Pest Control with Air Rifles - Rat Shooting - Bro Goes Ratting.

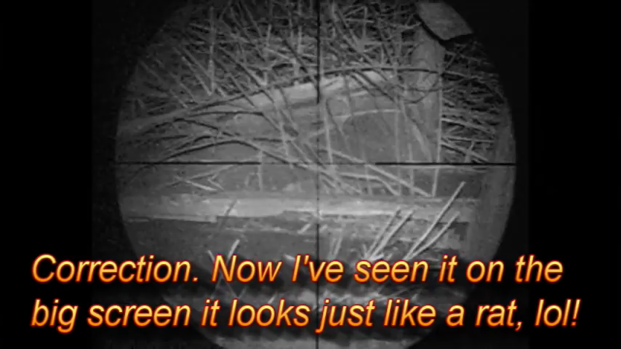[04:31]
A pace of good luck. And again, as he scans back. That wasn't there before. It's definitely a rat. A little line off on that one. And take a shot.
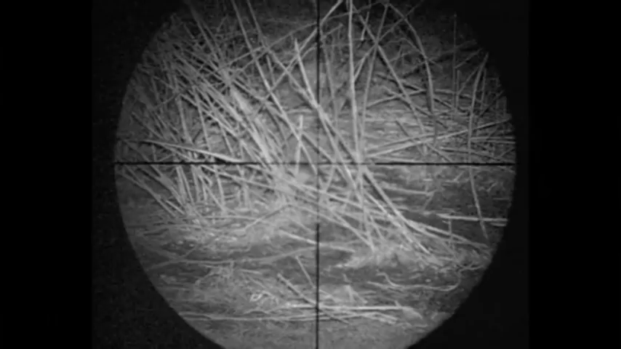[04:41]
It's more like it. Number two down. Same pen. It's always good.
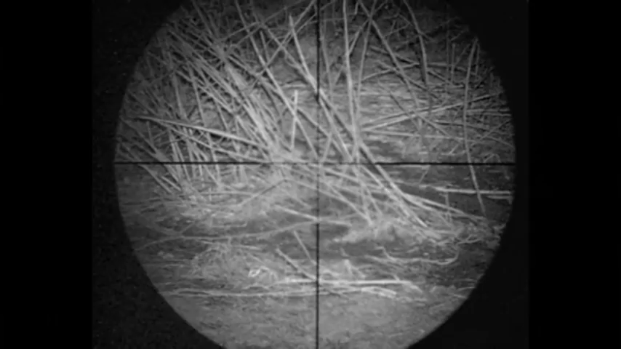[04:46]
Nice shooting bro.
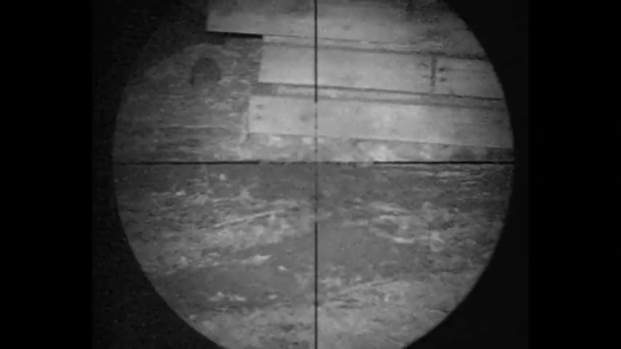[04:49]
He spots a bit more movement in this area.
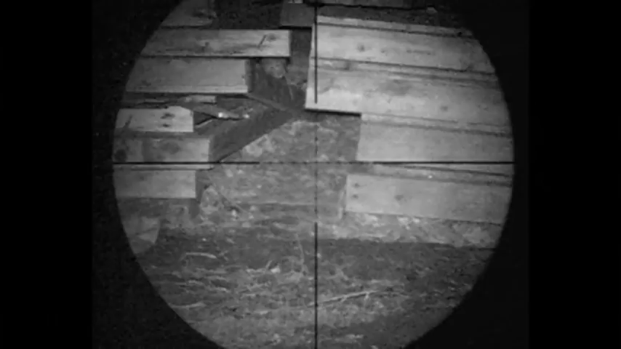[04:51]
This one's galloping away. I'm not going to have a mission by the look of it. Not far away from there. He spots this one. He's dipping his head out. Cheering off something.
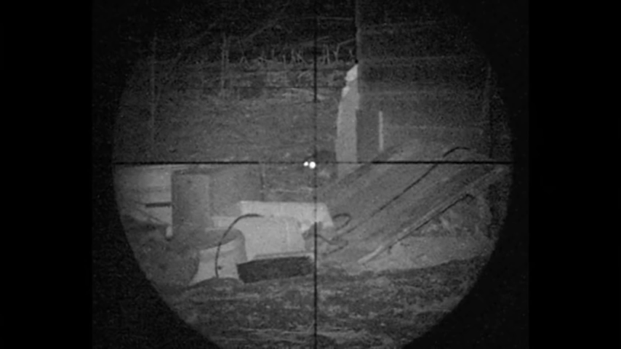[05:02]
And there's the pellet going. High body shot, back of the head area. Gonna catch it in a second. And there it is. Pellet passed straight through.
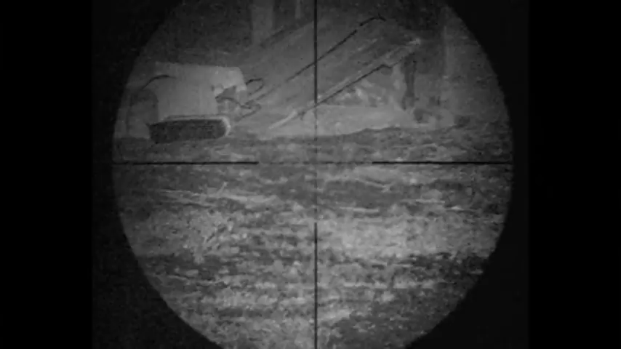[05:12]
There's a kick ring on the back of that board there. He goes around the trees in a minute. Stone dead.
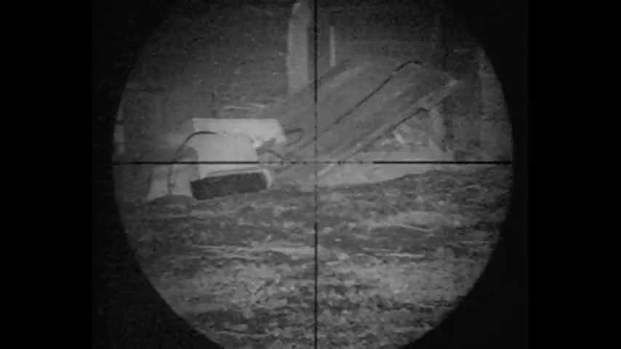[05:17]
A bit of a scan about first though. He's spotted yet another one having a mooch about. And this one's sitting still very helpfully. Just lines up on the shot. Catches it with a full on face shot. Very close to a straight on shot. Pellet's probably gone down into the body on that one.
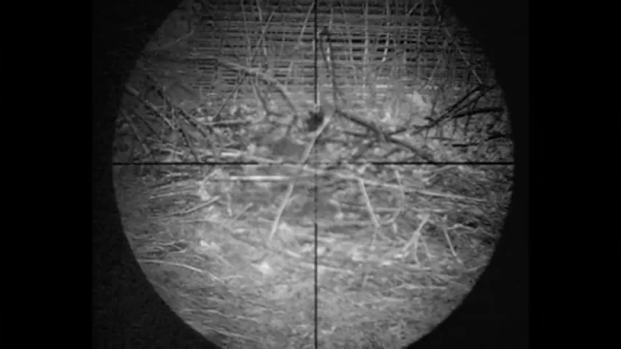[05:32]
That's the usual. A few kicks about.
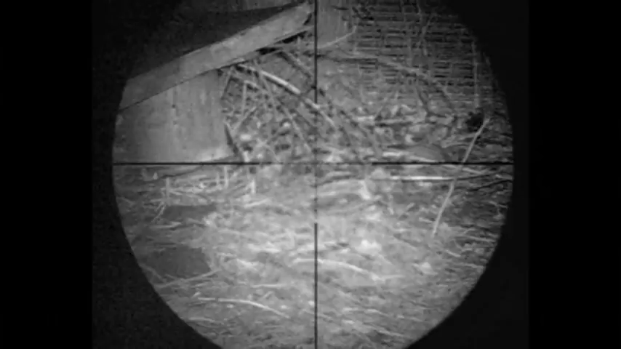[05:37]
He's spotted a group of them there. Gonna take aim on the front one.
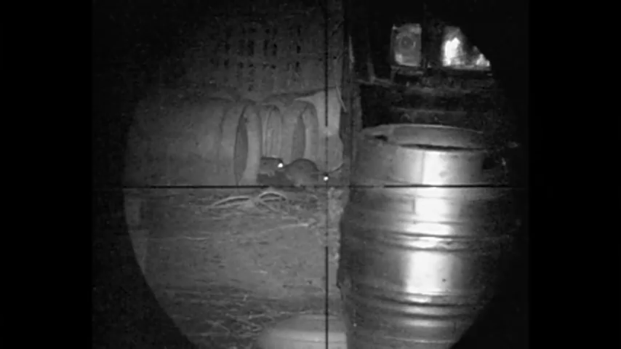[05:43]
Goes for a body shot on that one by look of it.
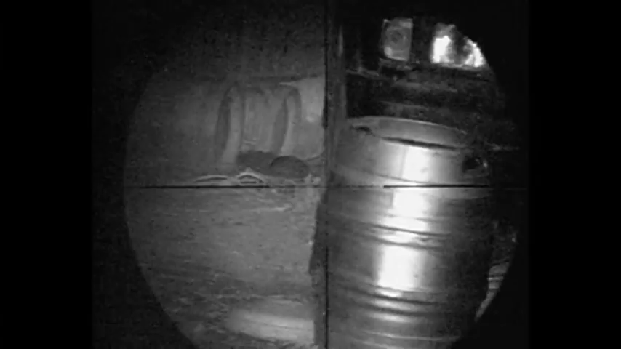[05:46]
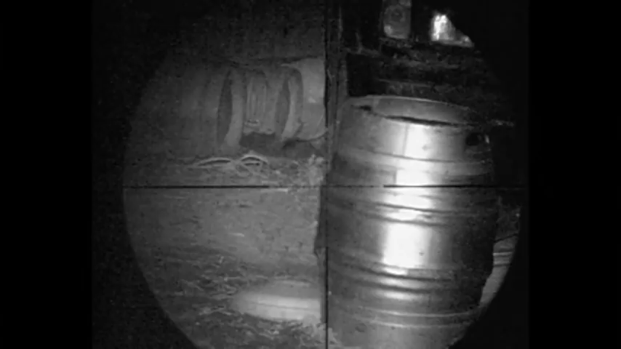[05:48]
And he went from the back of the head into the high body.
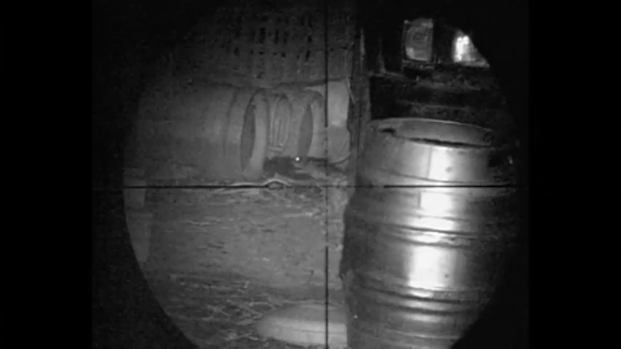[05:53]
And that was clearly unwell. He takes a second shot. I do believe he would have shot the first one a second time. There was a third rat there somewhere.
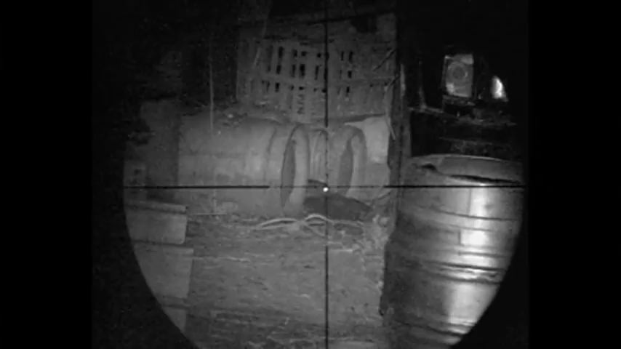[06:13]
You can just see an eye flicker into the left of that barrel. And there he is. Number three sticks his head out. It's passed straight through its head. Hit the metal barrel behind.
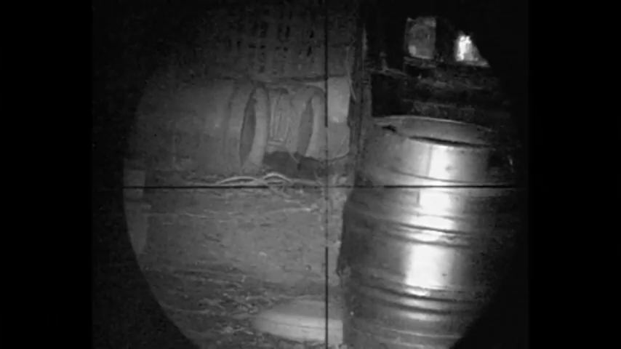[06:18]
And he's dropped down onto the floor with the other two.
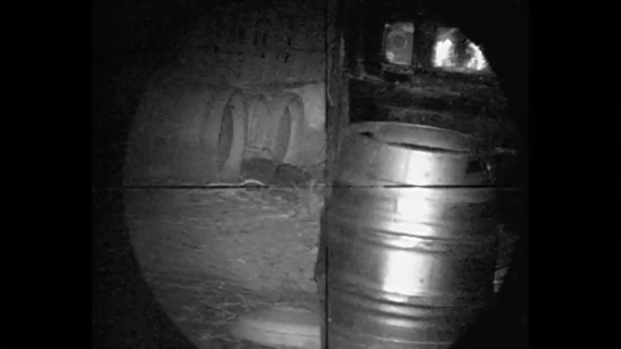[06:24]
So there's a rat trick for bro. Good shooting mate. And there they are. He's so pleased that he took a picture. He doesn't often do that.
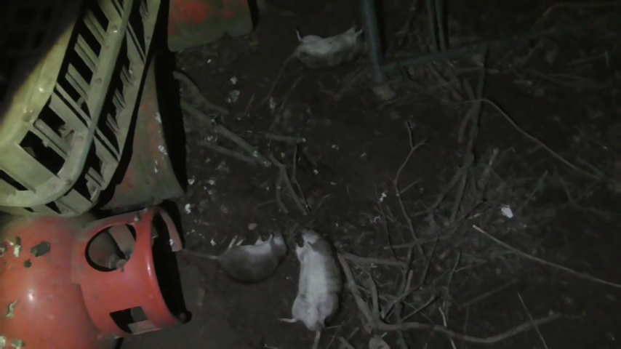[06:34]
The only reason I take pictures is just to show people the pellets actually hit them through the head.
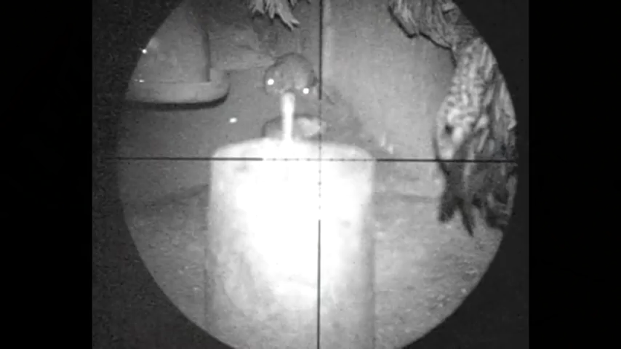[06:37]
Here's an interesting one. This one's sat really still.
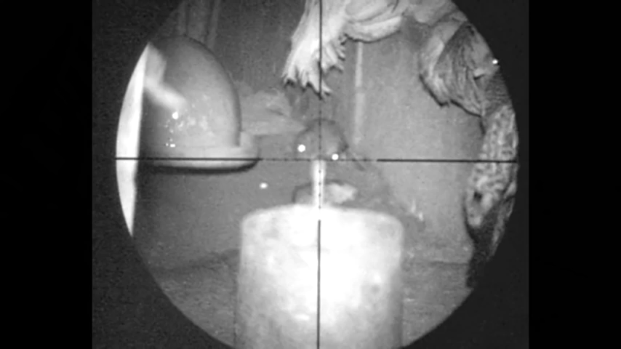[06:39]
He lines up on it. I've frozen the film now just to tell you what's going to happen. He's going to commit to the shot. And just at the second he commits to the shot, the rat's going to move. And the pellet's going to miss it completely. It's very difficult, once you've committed to a shot, to abort it just as they move.
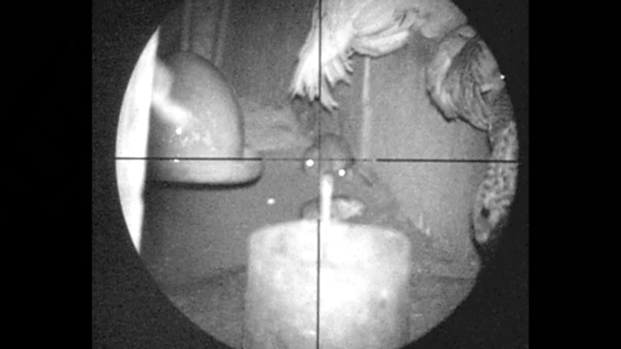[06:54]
So unfortunately he has to miss this one.
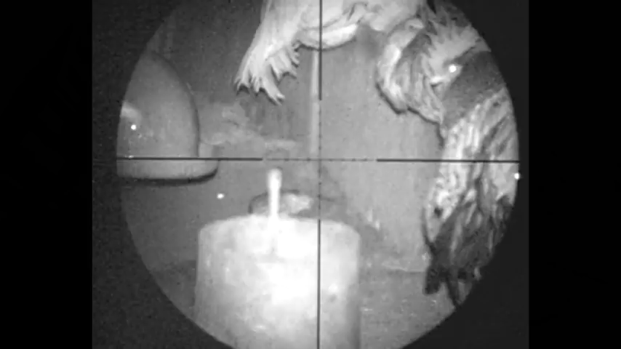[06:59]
That's rather annoying when that happens. But it does happen.
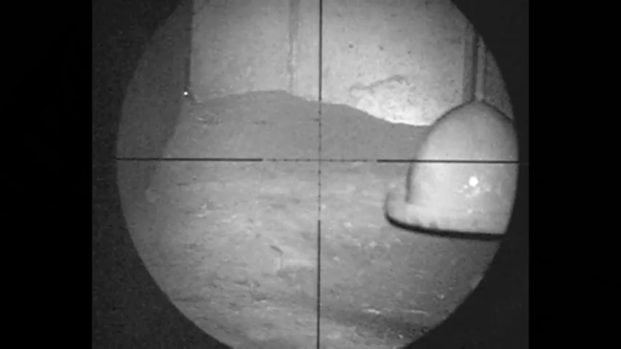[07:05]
Here's another one in the back of the shed. You see the eye, which is a good indicator of where the head is. You just took a pellet in that one's head. Nice little pop there. You can see the reaction.
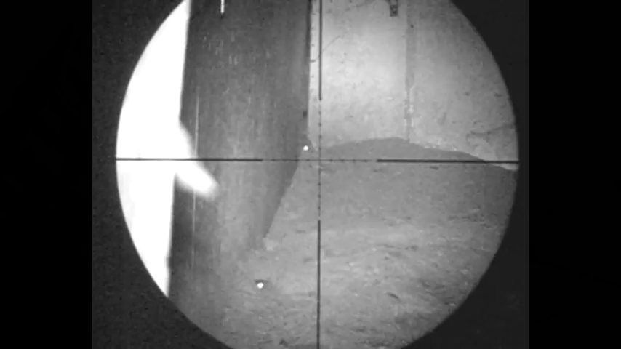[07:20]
You know it was good. And the head and the foreground sticks up. One nosy neighbour disappears again. It's going to enter the fields.